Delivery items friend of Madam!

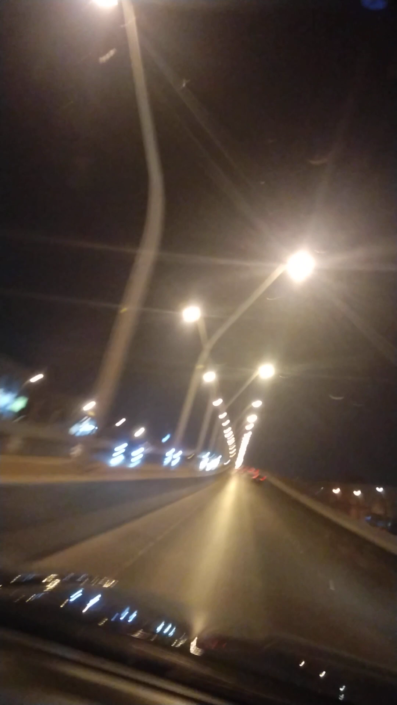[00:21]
So, Abu Bakar. Papunta tayo ng ano yun, na Makarog. Ayun. Ito ang King Abdullah. Ayan. Yan ang King Parang King Saud University sa Abu Bakar.
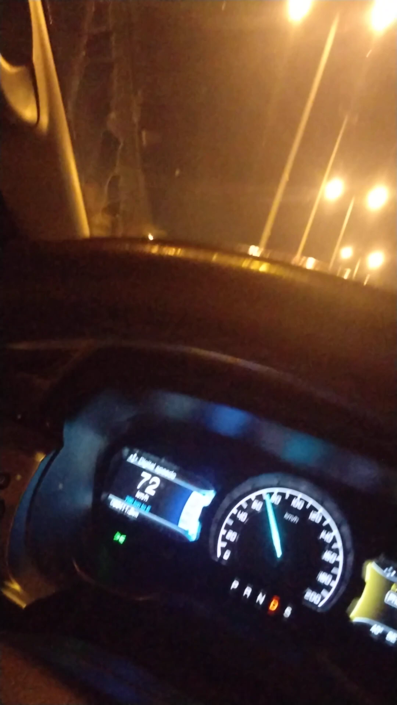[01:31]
Dahil 90 ang limit dito, moderate lang para matagal din uwi sa bahay. Ha ha ha ha ha ha ha ha